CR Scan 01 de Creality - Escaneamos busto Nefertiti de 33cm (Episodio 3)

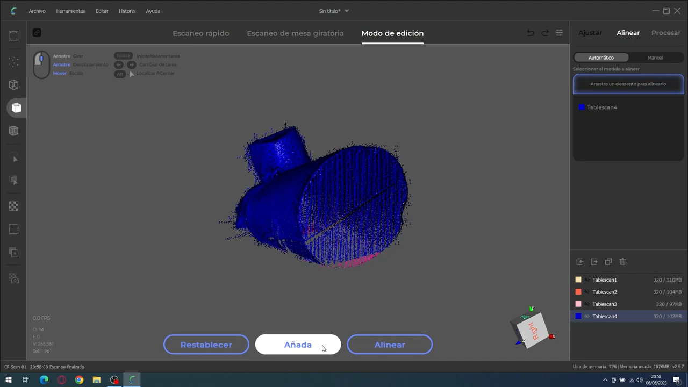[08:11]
al PC, para alinear todos los escaneos que hemos hecho. Bueno, los que visteis los otros vídeos, ahora ya sabéis que aquí a la derecha
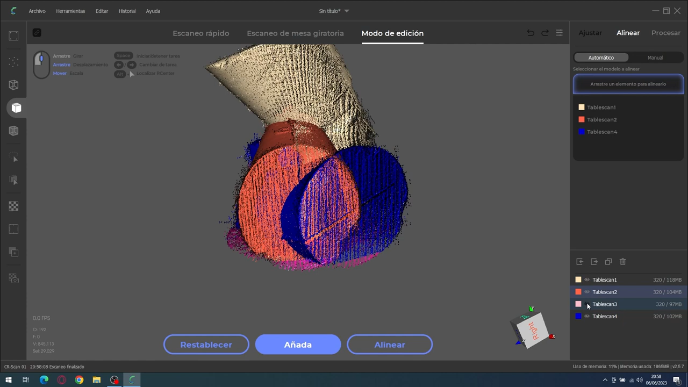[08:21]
seleccionamos los 4 escaneos que hemos hecho.
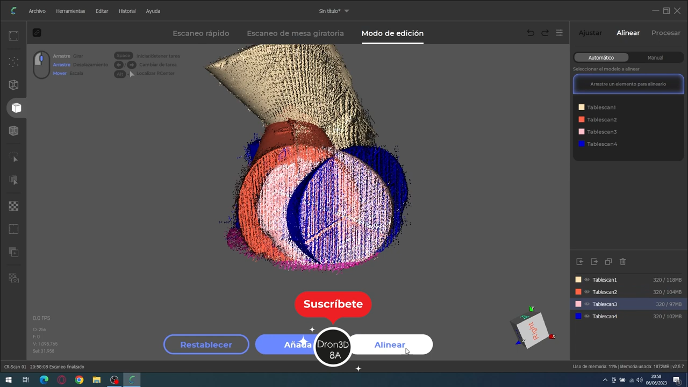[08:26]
En los vídeos anteriores habíamos hecho solo 3 y después pulsamos en alinear. Y entonces ahora lo que nos va a hacer es alinear los 4 escaneos que hemos hecho.
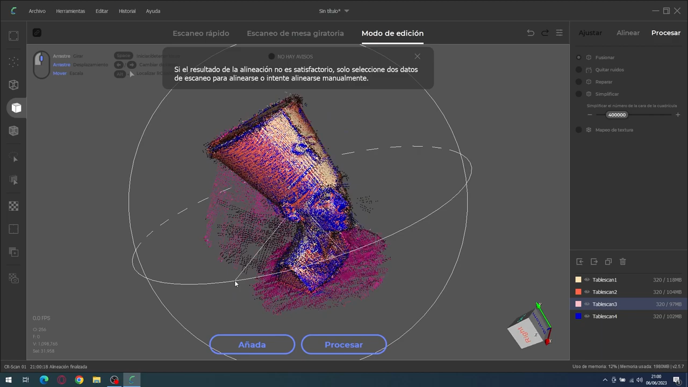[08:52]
Vale, ahí ha terminado de alinear, podemos ver ahí todos los alineados, más o menos parece que los ha hecho bien.
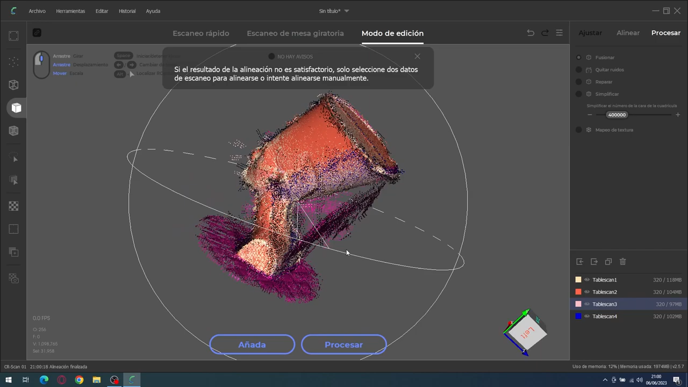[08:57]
Entonces ahora lo que vamos a hacer, en la parte derecha,
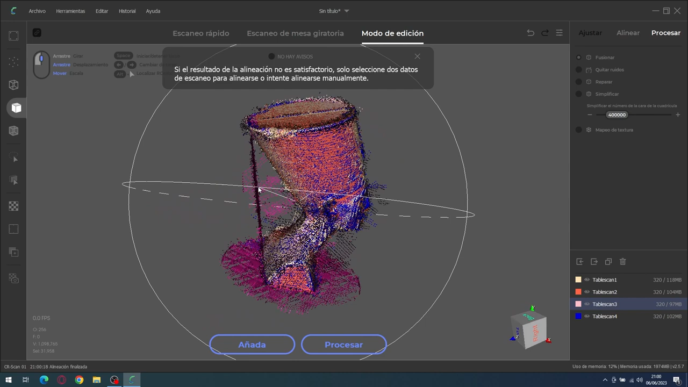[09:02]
vamos a quitar los ruidos, vamos a seleccionar reparar.
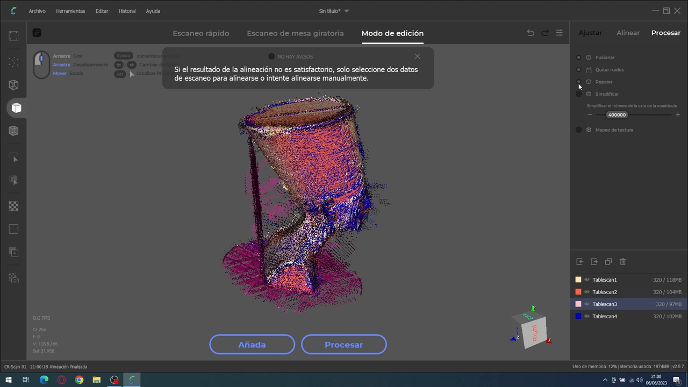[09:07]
Bueno, en esta opción nos gusta poner entre 400.000 y 600.000, le vamos a poner un término medio de 500.000.
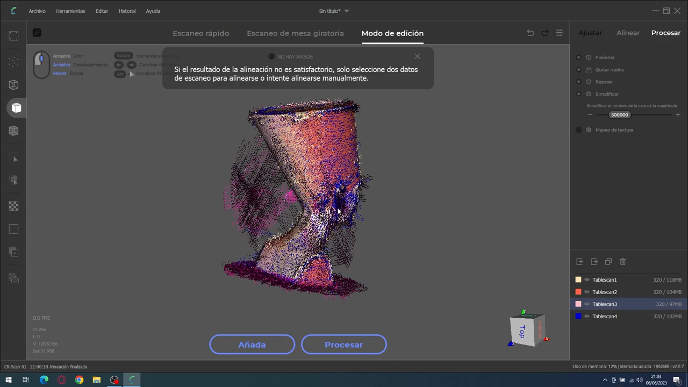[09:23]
Textura ya sabéis que no lo vamos a usar para poner textura, que lo queremos para imprimir en 3D.
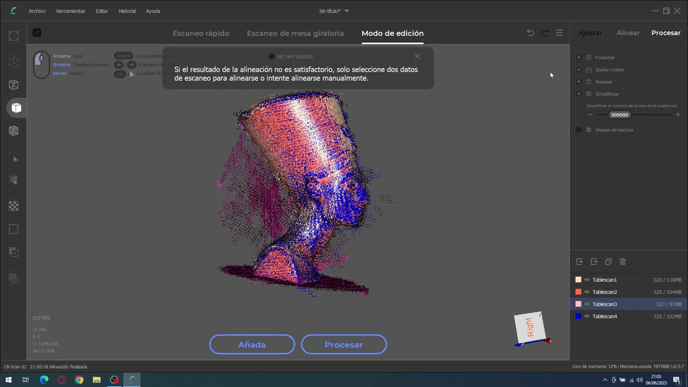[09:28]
Y una vez realizadas todas estas, seleccionadas todas estas opciones y los 4 tableros, le vamos a dar a procesar. Le vamos a dar un nombre, lo vamos a llamar Nefertiti. No sé si se escribe así, pero bueno.
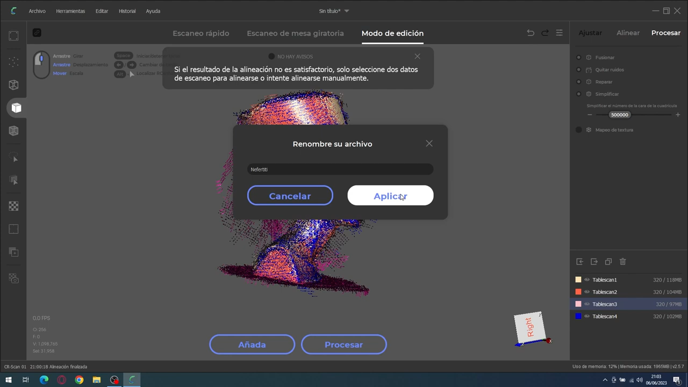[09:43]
Y le vamos a dar a aplicar.
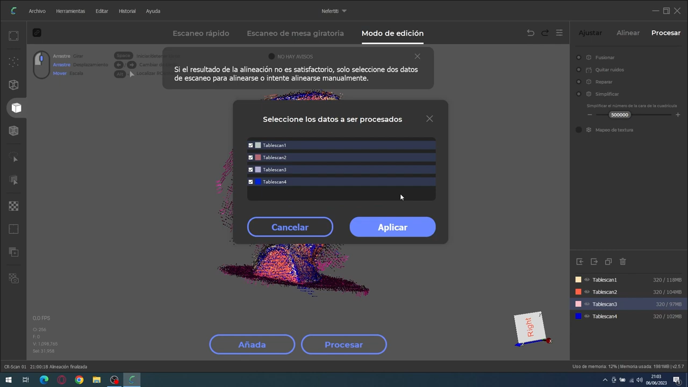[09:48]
Nos dice los 4 tableros de scan que nos va a pillar, queremos los 4 y le vamos a dar a aplicar. y este proceso es el que tarda un ratillo, y cuando termine tendremos ya el escaneo procesado. Le vamos a dejar ahí, pero bueno, lo que os hemos dicho, vamos a acelerar mucho para terminar cuanto antes.
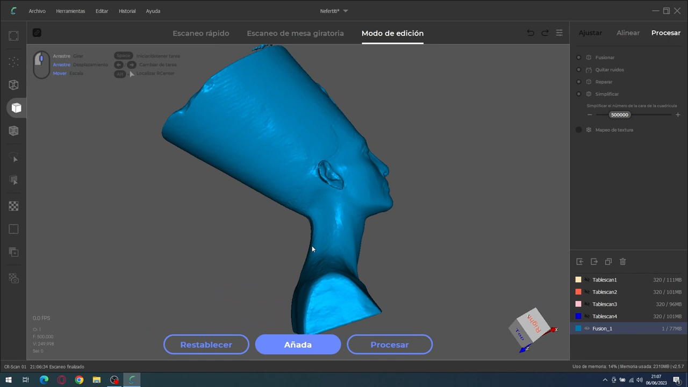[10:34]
Como hemos hecho, en vez de escanear tres zonas, hemos escaneado cuatro.
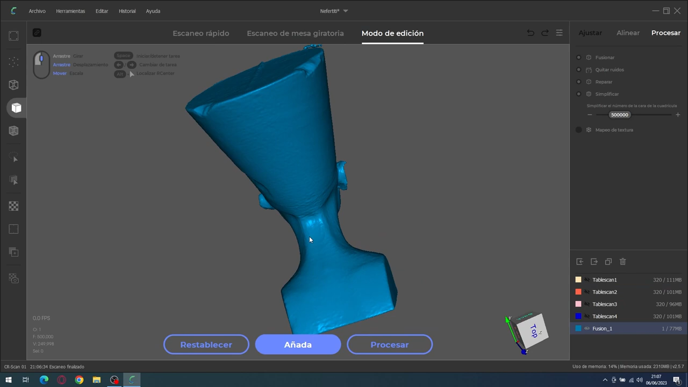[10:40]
Se ve que ha sido bastante mejor que los anteriores. Se ve bastantes detalles.
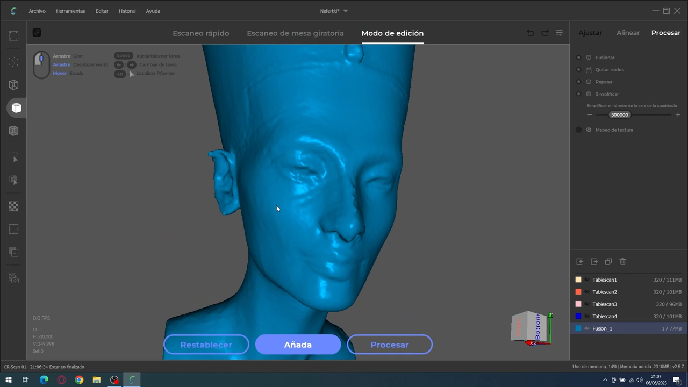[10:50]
Y lo único, habría que limpiar un poquito esta zona superior,
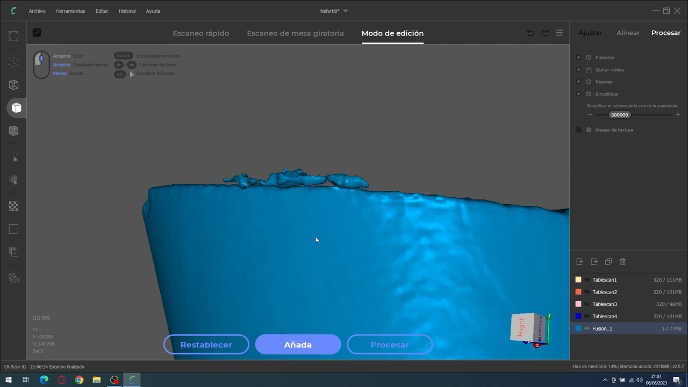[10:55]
que como veis, habría que situarse bien. Y una vez que elegimos la selección por lazo, pulsamos la tecla Control,
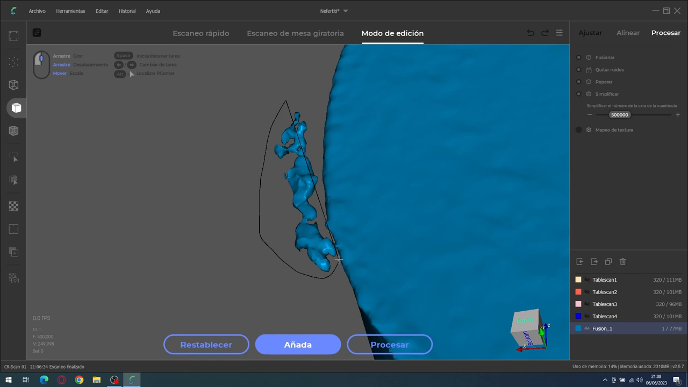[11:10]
y con la tecla Control pulsada intentamos seleccionar la parte que queremos que nos elimine.
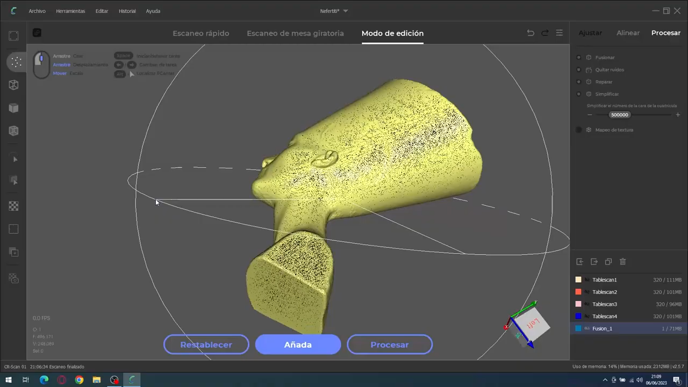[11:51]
Tenemos un pequeño defecto en la parte superior que la hemos corregido muy fácil.
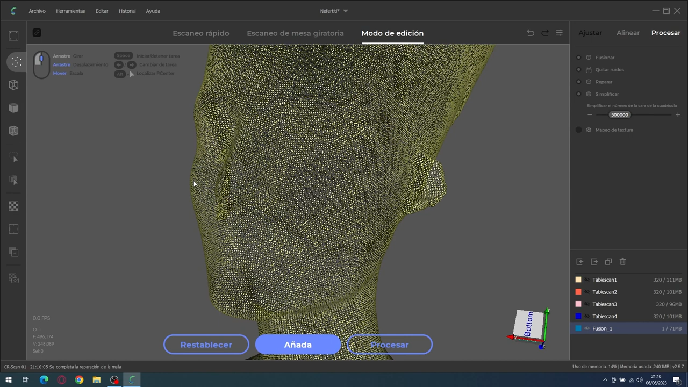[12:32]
las nubes de puntos, la normal, la densa y la malla. Ahora lo que vamos a hacer es exportarlo e imprimirlo.